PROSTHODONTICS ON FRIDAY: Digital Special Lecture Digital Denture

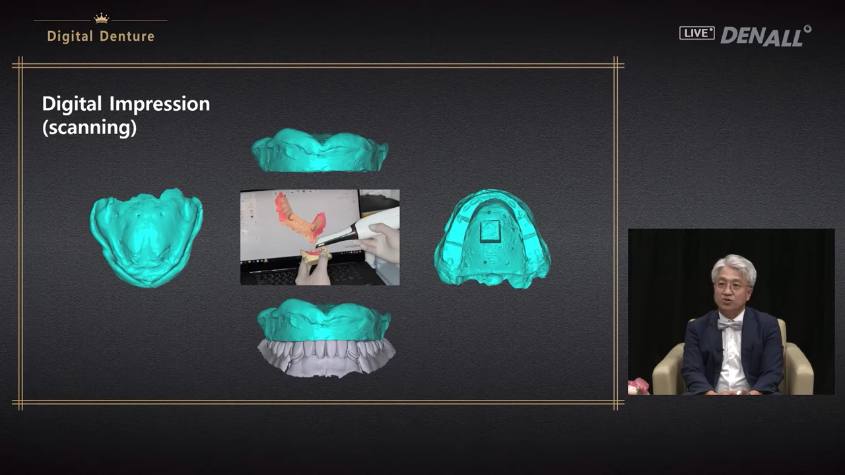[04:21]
If you have a model scanner, you can use it. If you have intraoral scanner like a Trios, you can use the Trios to do the scanning. So if you have a clinical scanner,
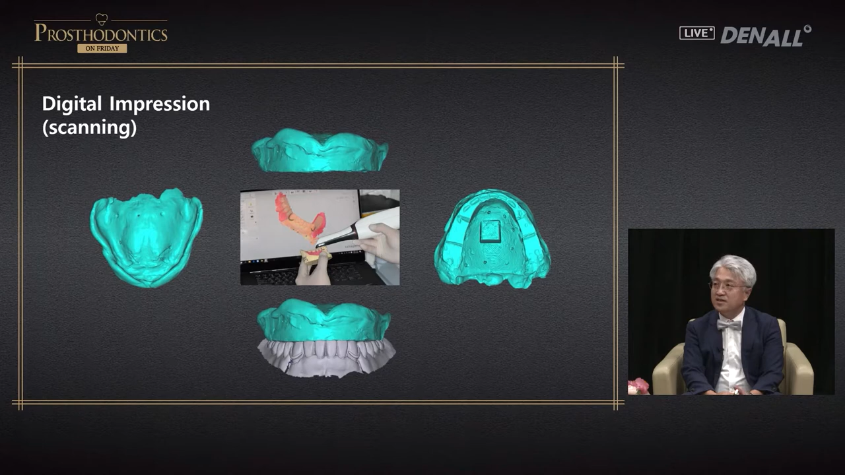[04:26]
you can do the digital impression taking very easily.